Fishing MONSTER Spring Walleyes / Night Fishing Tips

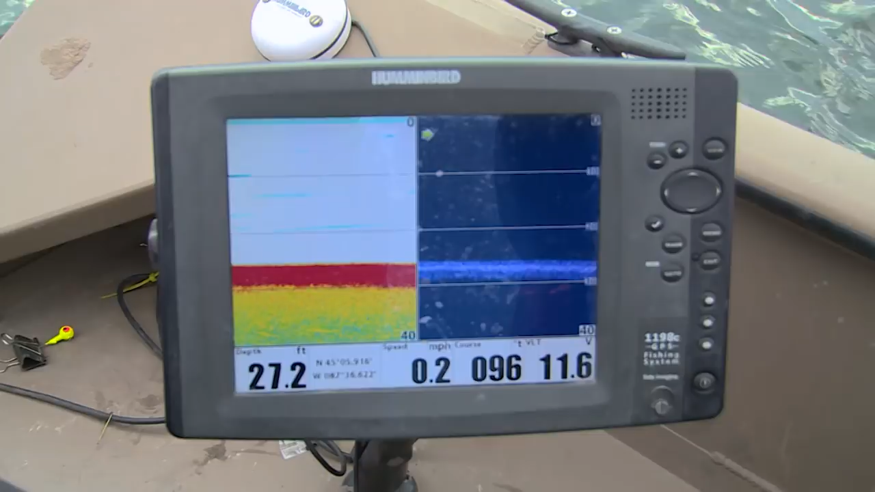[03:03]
On screen: depth 27.2 ft, speed 0.2 mph
So right now we're in about 27 feet of water, and you'll see some of them pockets that might go down almost 6 inches to a foot, and that's right where they're laying.